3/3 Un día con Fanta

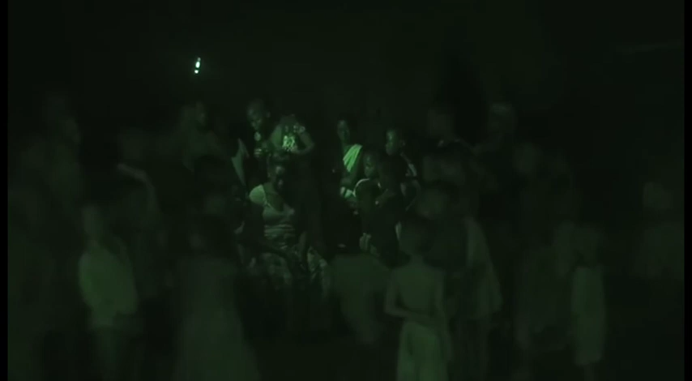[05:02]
Cuando llega la noche, las calles de Bumbanka, Kendekar, se llenan de gente.
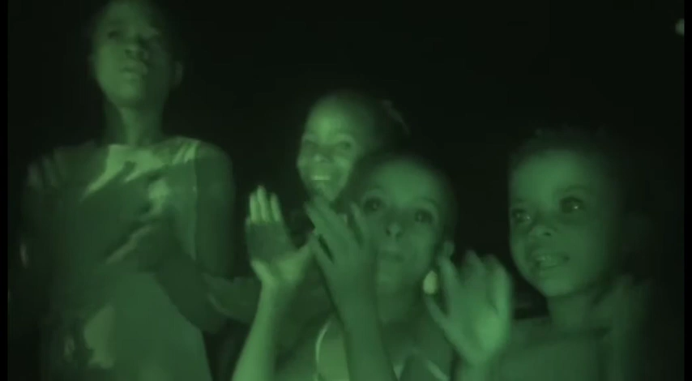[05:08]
En torno a las siete, niños y niñas cantan, cada uno por su parte, en una especie de competición.
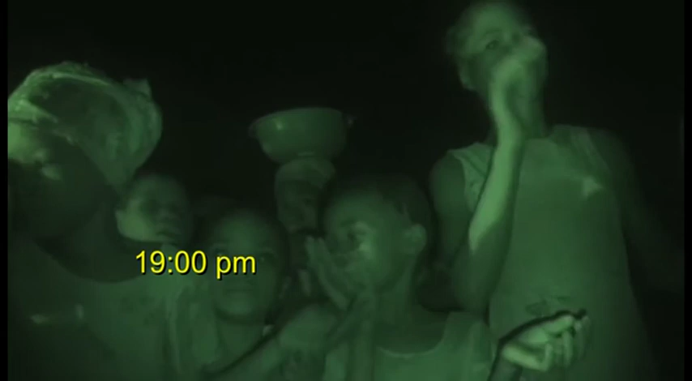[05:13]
Los bailes de los chicos requieren carreras en círculos altos.
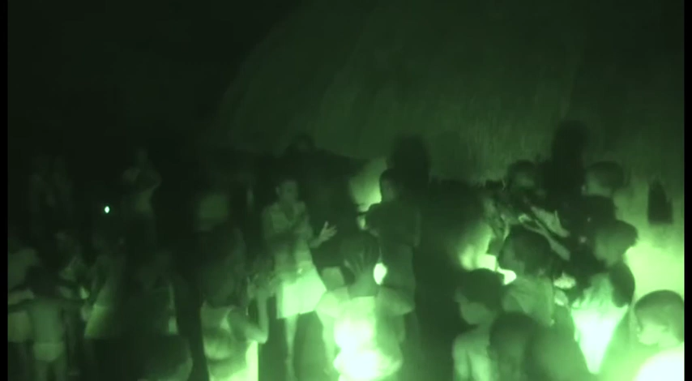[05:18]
Las chicas usan palmas, gestos. Los adultos cerca, también en grupos, cuentan cómo han pasado el día.
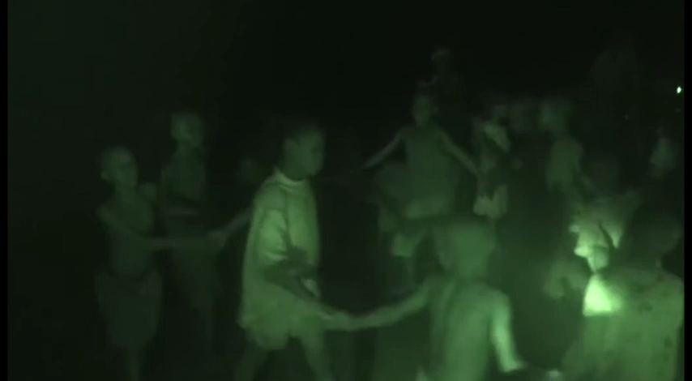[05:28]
Fanta y sus amigas siguen con su peluquería hasta que todas ellas están arregladas. No se puede ser estudiante sin estudiar.
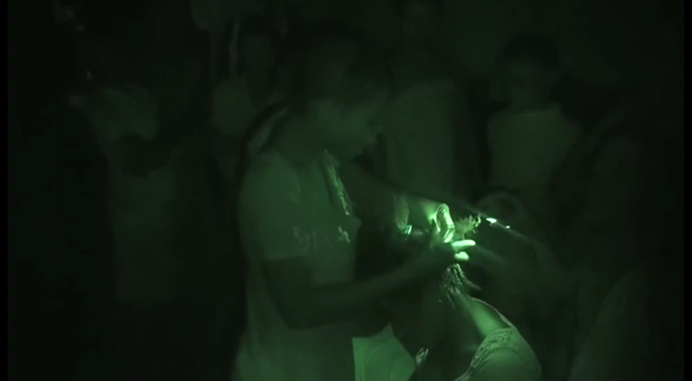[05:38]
El último heroísmo de todos los estudiantes de Bumbanka, Kendekar, es este.
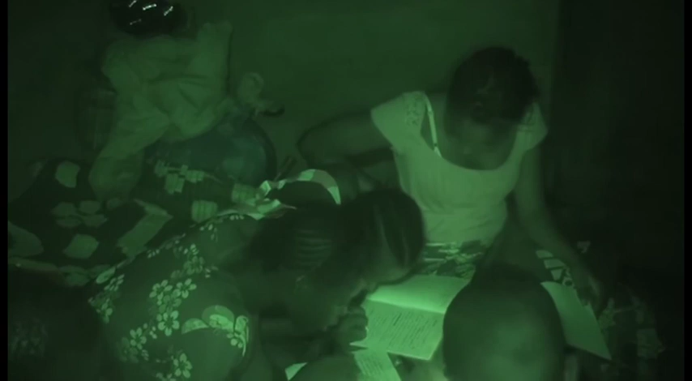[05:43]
No tienen una habitación por su mesa y silla.
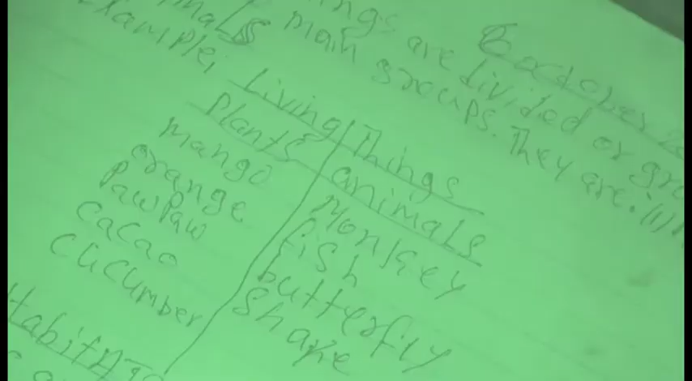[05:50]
Con su ordenador conectado a internet y una impresora.
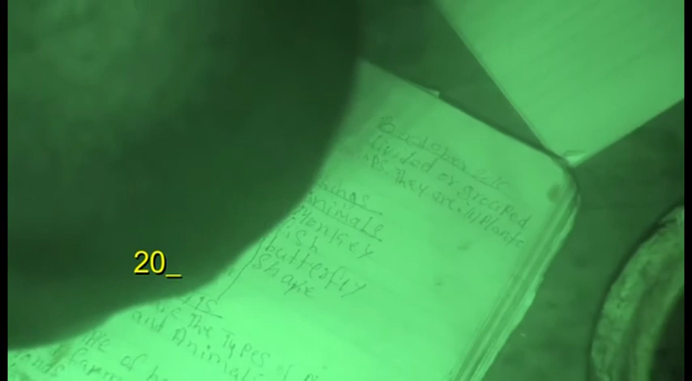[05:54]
Todos los libros, cuadernos y bolígrafos de todos los colores y formas.
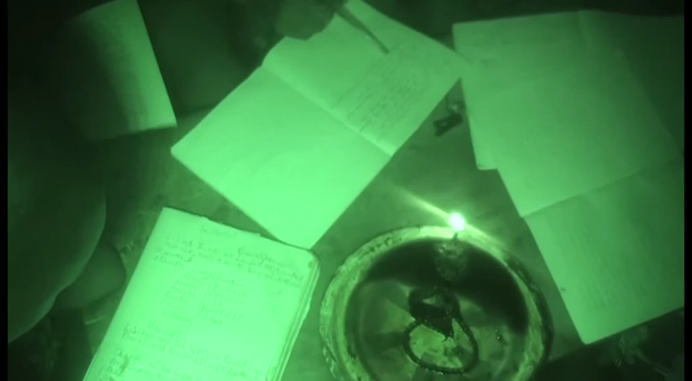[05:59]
Estudian sentados en los camastros, con la única mesa de la casa compartida por todos y la luz
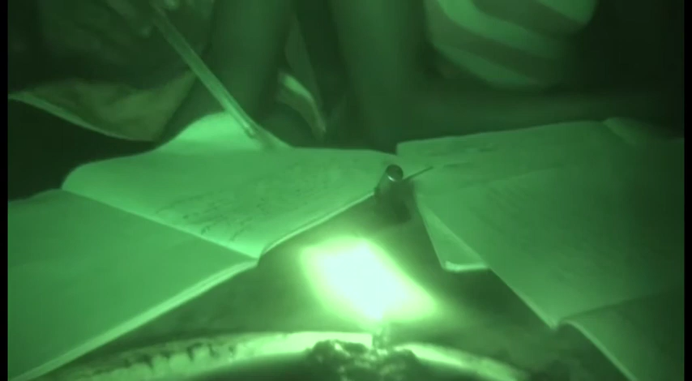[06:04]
de una lamparina de queroseno con una llama pequeña y en continuo movimiento.
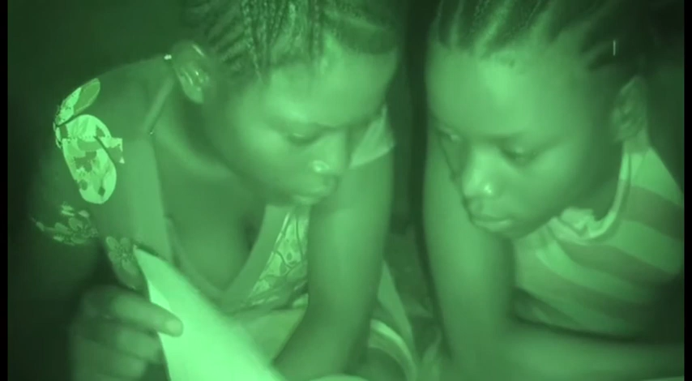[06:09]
Sacan sus cuadernos y repiten en voz alta una y otra
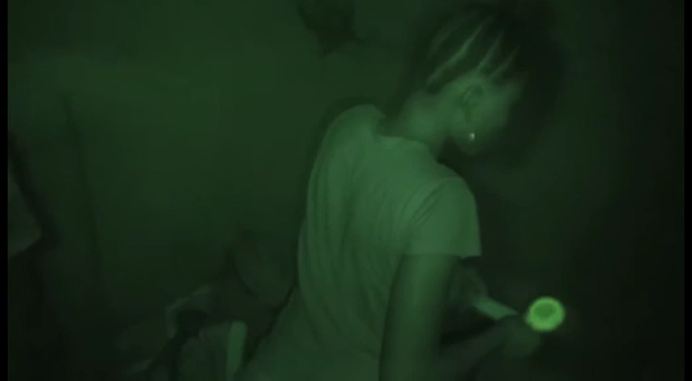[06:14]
vez las lecciones que el profesor había escrito en la pizarra.
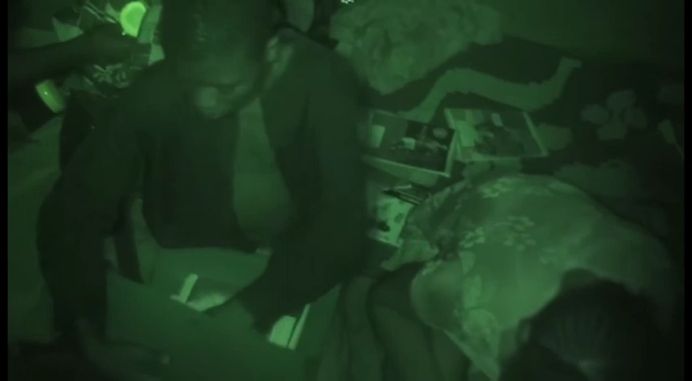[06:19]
Completan palabras, se preguntan significados. Son las ocho de la tarde.